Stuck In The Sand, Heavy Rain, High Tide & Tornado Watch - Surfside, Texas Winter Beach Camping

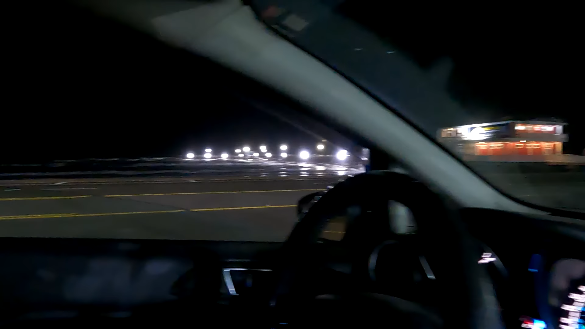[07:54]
I saw these signs, and it says, beach access,
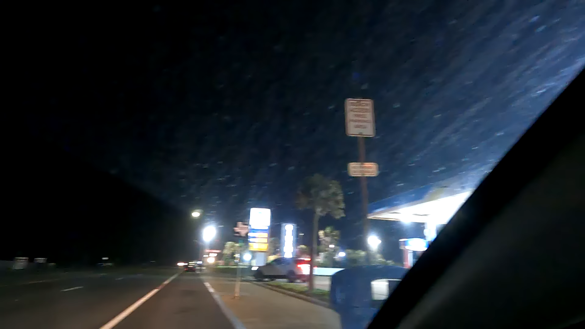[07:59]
free parking, and it doesn't say that there's no overnighting.